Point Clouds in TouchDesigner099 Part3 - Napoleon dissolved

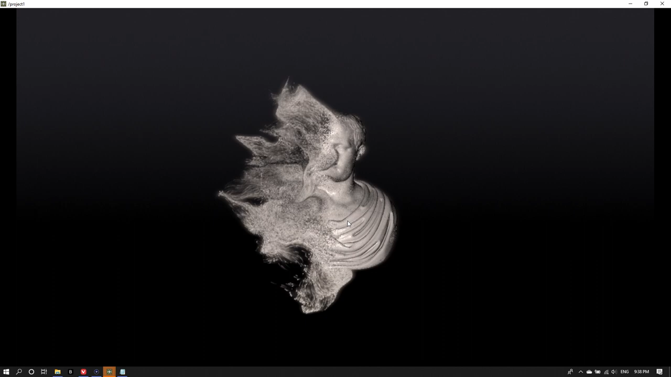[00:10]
is built out of a point file and we're going to create this old particle system so that we can dissolve Napoleon efficiently and
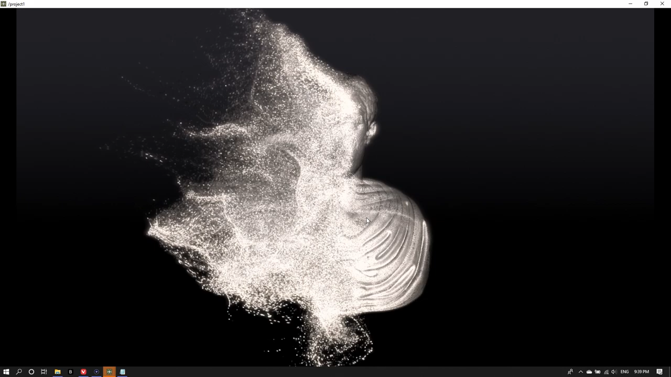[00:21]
also I might point out that we have some what appears to be normal shading on this sculpture so we'll be looking at how to do this as well.
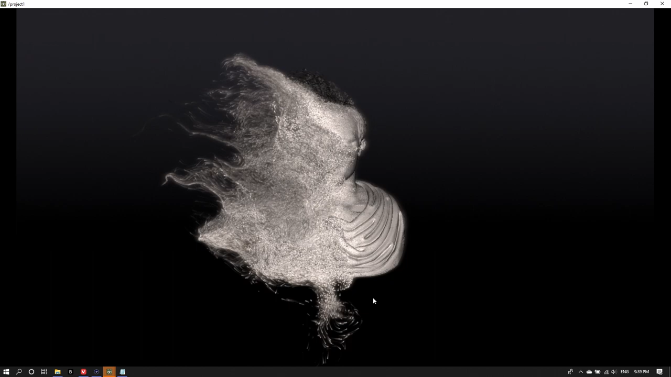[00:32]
Okay so let's get started and the first thing I would like to point out is where I got this sculpture from.
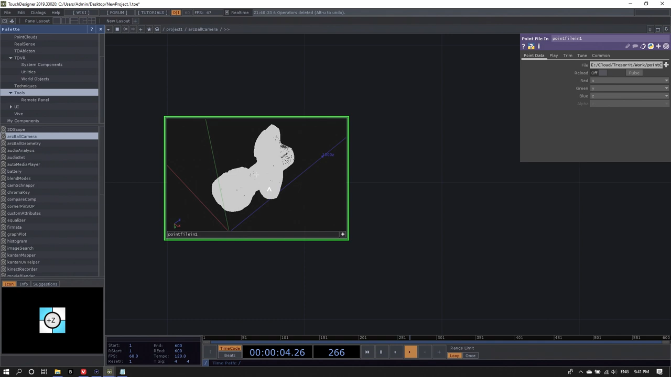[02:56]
That's one thing I can see right away and it's also offset into the bottom left quadrant of my coordinate system.
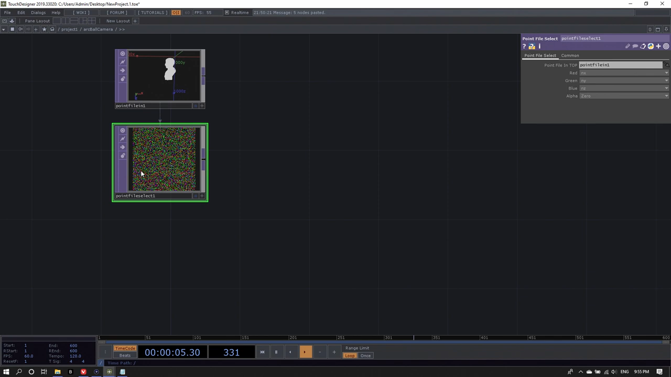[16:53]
And now copy and paste this and also fetch u and v and set blue to zero because our texture coordinates just have two dimensions as well.
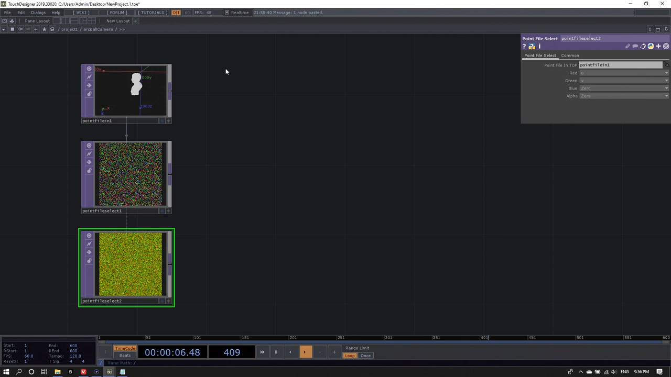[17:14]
I'm just going to append null tops here and name them properly. So this will be my null position.
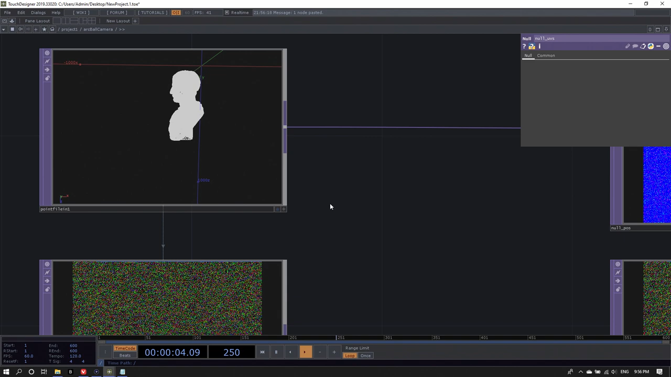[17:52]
So what we want to do is we want to shift this whole thing into the center and scale it down to a manageable size.
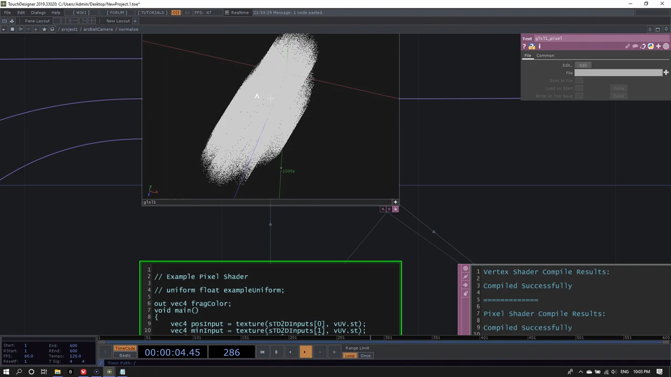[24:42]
It moved everything into the center, but also it looks weirdly stretched.
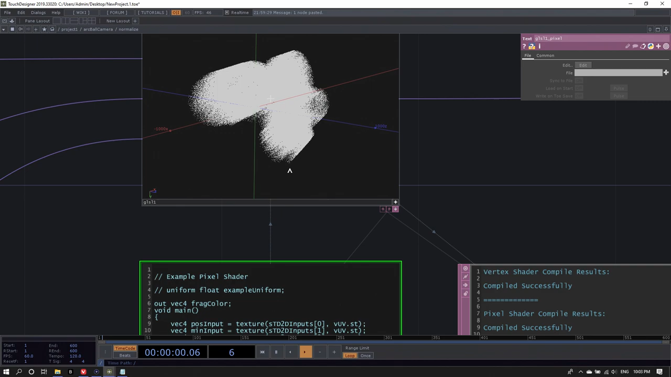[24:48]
The whole thing looks a little bit funky.
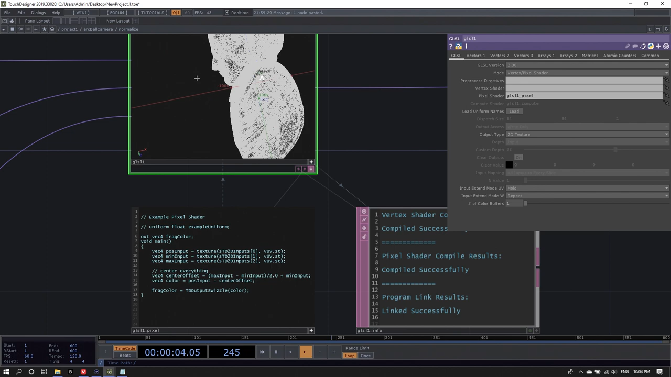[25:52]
So our next step here is, after centering it, we want to scale it. Scale everything. And what we first need to know is our maximum, like the bounding box, basically. So I create another reg4 called max bounds. And this is easily calculated by saying it's the absolute of the max value minus the min value.
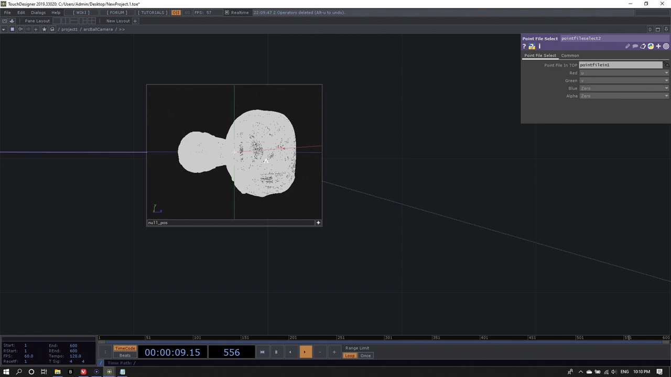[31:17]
this whole thing is rotated around the y and around the x axis.
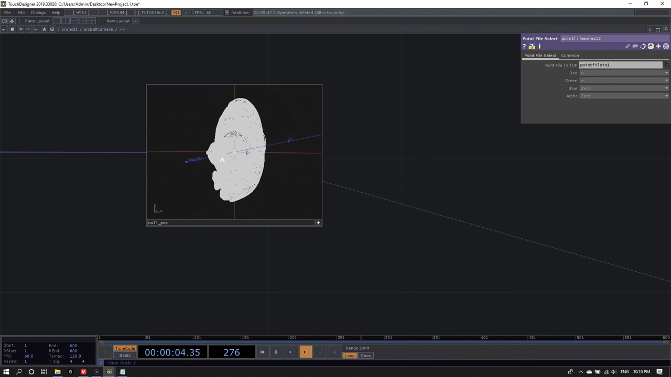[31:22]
So let's rotate this into place. We can do this on the geometry level.
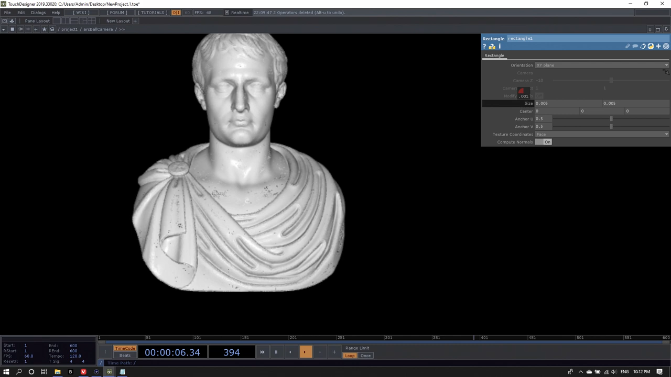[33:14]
Now we can see how small we can go before I get these holes. So maybe I'll do this here.
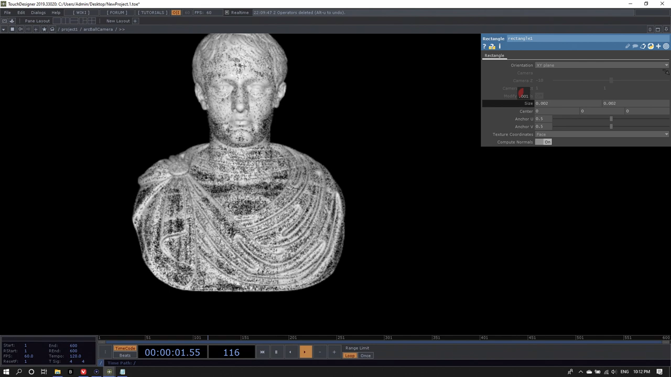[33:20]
This looks good. Okay. So, voila. We created a point cloud model. Again, this is not a mesh. This is just a lot of rectangles copied into the spots of where the points are and then rotated to the normals that we saved out. Hence, yeah, we cannot do mesh deformation or anything.